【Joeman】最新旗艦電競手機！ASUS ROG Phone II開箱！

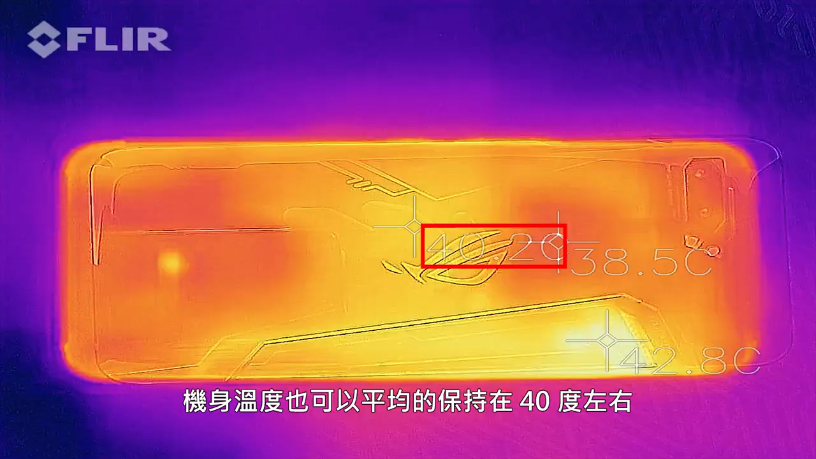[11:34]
身的溫度也可以平均的保持在40度左右發熱區集中在機身的背後風扇出口這個位置也是手不會碰到的地方所以包括了手機正面
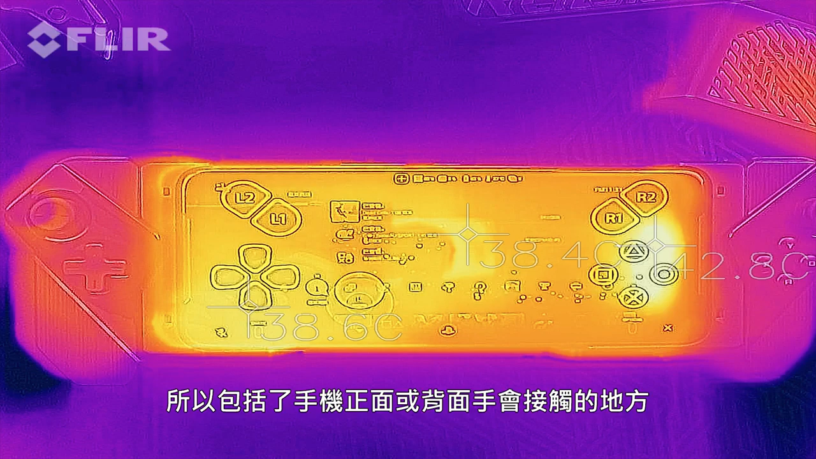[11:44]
或背面手會接觸的地方溫度表現都是非常優異的大約是在35度上